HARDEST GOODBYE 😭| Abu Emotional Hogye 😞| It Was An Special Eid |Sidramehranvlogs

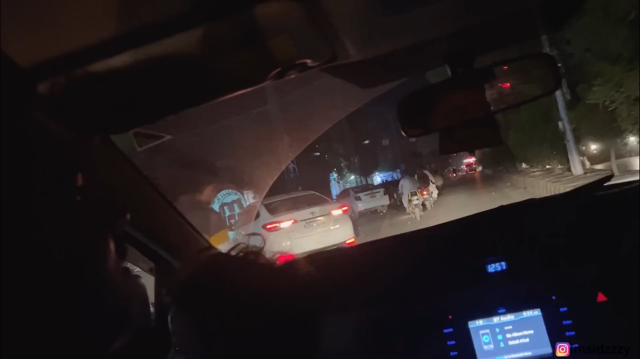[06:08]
नहीं मतलब इतना रश है तो दैट मींस कुछ मजे का ही मिल रहा है ना यार, इतना रश है यार। देखे दे मैं तब भी ना खाऊं इतना रश में भाई।